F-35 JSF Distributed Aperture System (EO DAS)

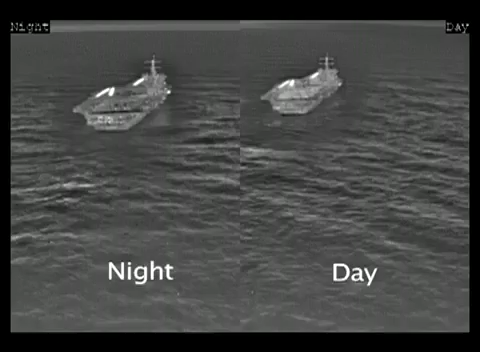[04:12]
Side-by-side images of day and night carrier approaches show that even waves are visible with the DAS.
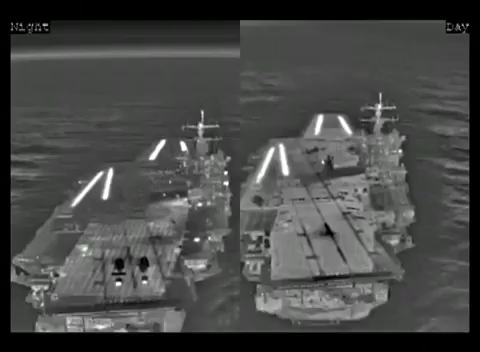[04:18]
Landings in foggy and dusty conditions are also possible with DAS.
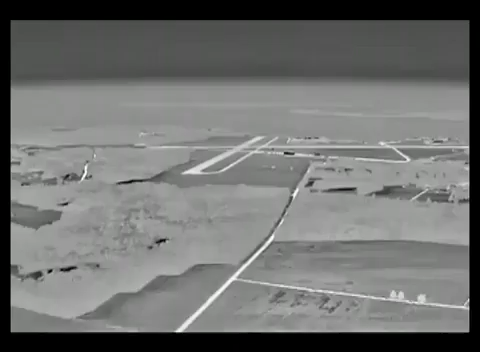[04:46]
DAS provides day and night vision spherically around the aircraft. A pilot may have good eyes,
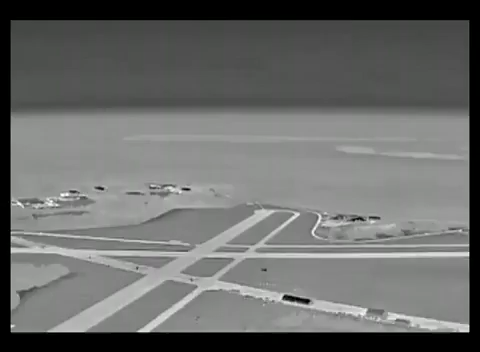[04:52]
but he can't see through the floor unless he has DAS.
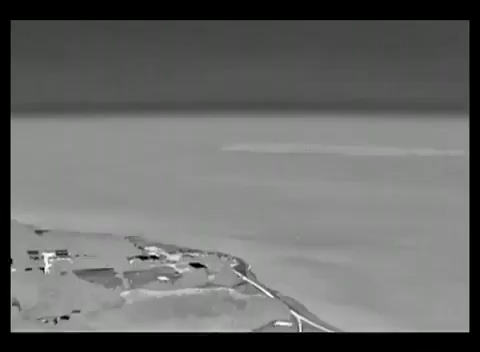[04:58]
The revolutionary Multifunction Distributed Aperture System for missile defense,